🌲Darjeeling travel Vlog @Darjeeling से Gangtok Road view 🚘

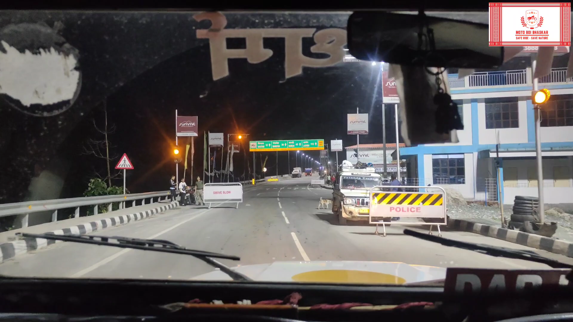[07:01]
यह नदी के ओपर नयाब ब्रीज मनाया है और जाते बग्त इस साइच से मतलब प्राइवेट टेक्सी या प्राइवेट कारी जाने देते है जैसे
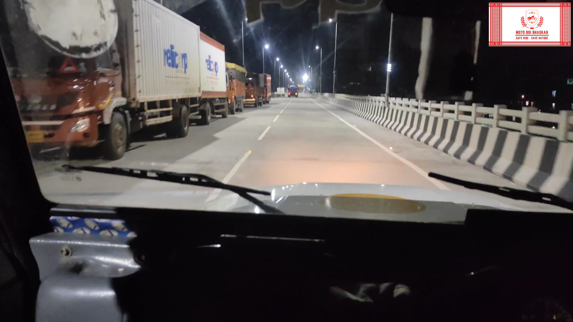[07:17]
उस आने के ताइम पर थोड़ा सा उस साइच घोर के आना होगा और